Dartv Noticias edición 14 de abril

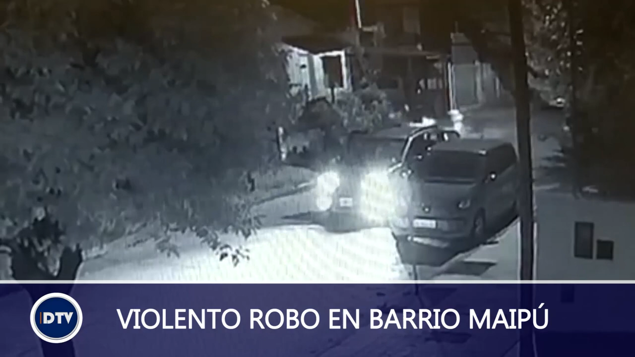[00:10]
Gracias a las alarmas comunitarias, lograron ahuyentarlos. En minutos, el detalle completo en la presente edición de Dartevenoticias.